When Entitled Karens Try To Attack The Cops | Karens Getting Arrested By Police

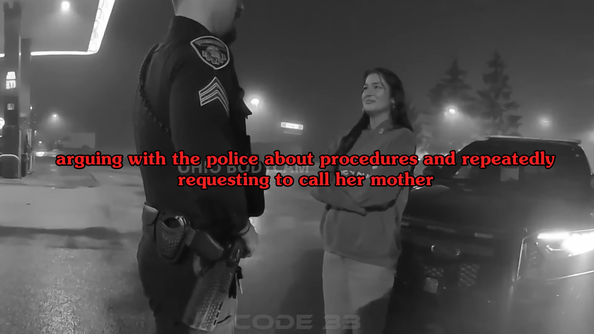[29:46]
Despite the police's efforts to conduct sobriety tests on site, the driver's aggression complicated the assessment of her condition.